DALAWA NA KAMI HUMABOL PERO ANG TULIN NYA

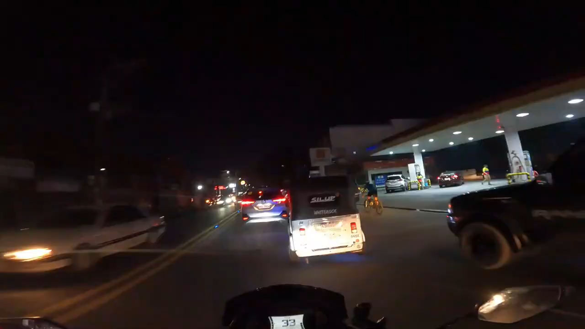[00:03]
Oh. Yun, di na pwede yun, di na pwede to.
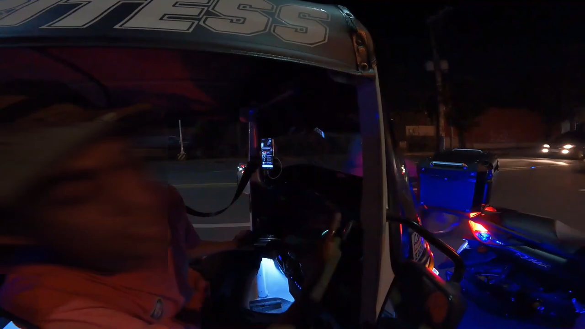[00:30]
Marami kasi nakapila. Ano, marami ka nagdadamay.
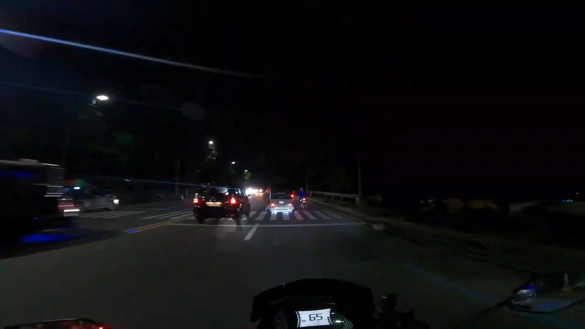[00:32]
Magmamadali tong ano na to, rakal na to. Ito yung mga driver na walang pakialam. Tignan mo, sisigit. Oh.
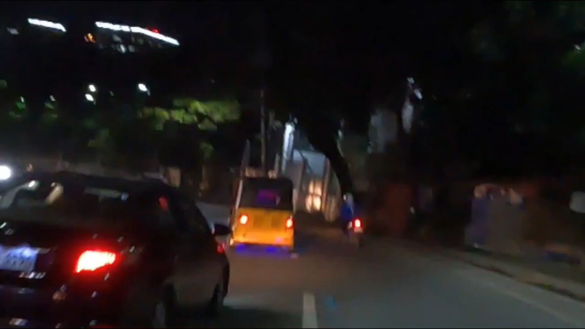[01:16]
Grabe, oh! Oh! Gaano ka talaga? Oh? Ano takbo ko? Mag-concentro na takbo ko? Oh. Mamaya pag uminto kayo.
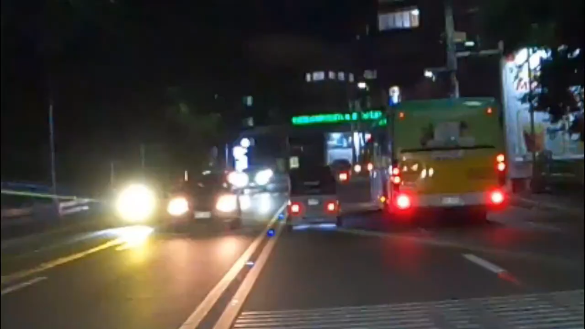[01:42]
Oh, nagpa-flasher-flasher pa. Daig pa yung naka-Mercedes eh.
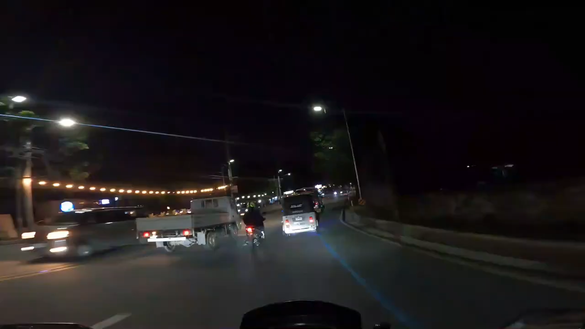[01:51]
Padis.
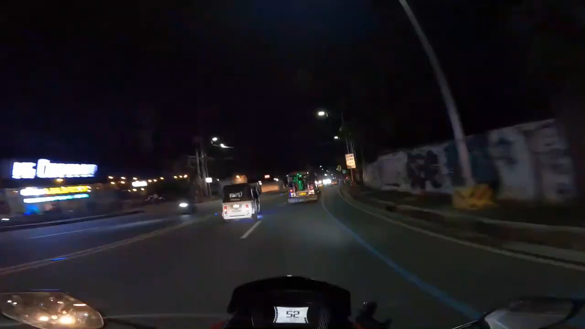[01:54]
Diba? Padis. Grabe, diba? Nakita yun, diba? Daig pa yung single eh.
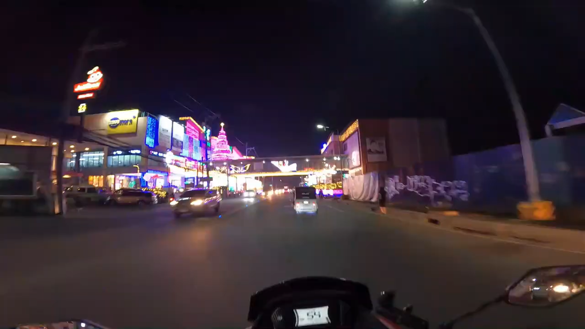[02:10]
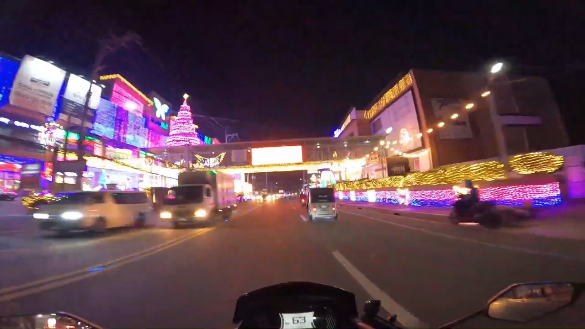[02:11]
Ito na. Makakasing ito siguro tayo rito.
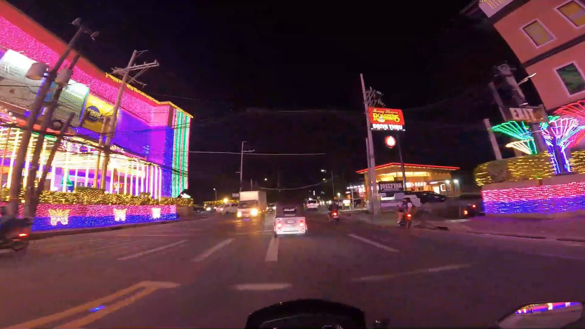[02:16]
Ang bilis siya pa rin talaga.
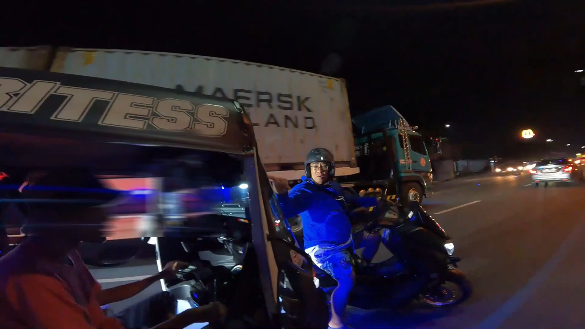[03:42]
Ano yun, sir? O, oh, kita mo? O, oh, dito ka muna. Nakita mo, sir, ang patakbo niya?
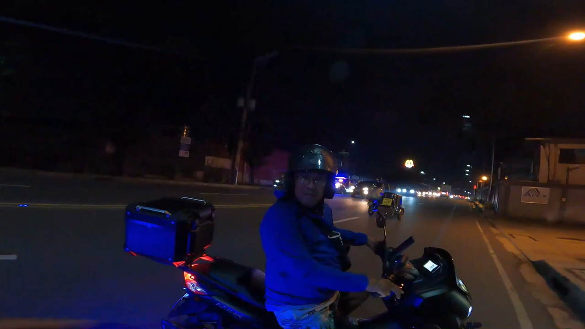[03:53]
Doon pala sa mga Samson, kami na ganun. O, oh, kita mo? Sir, nag-aabo lang kasi kami, sir. Marami kasi nakapila. Ano, marami ka nagdadamay? Anong numero mo?